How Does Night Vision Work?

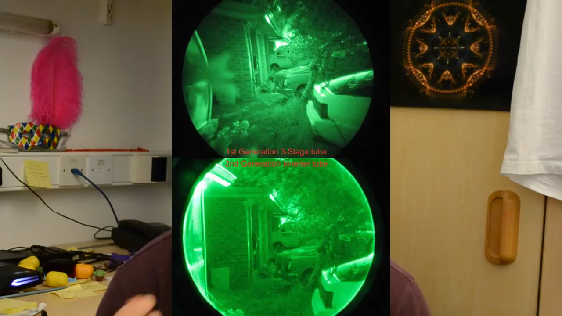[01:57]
The second one is the one that gives the characteristic green colour to the screen. These ones are a little bit more complicated, so I think I'm going to need a new diagram.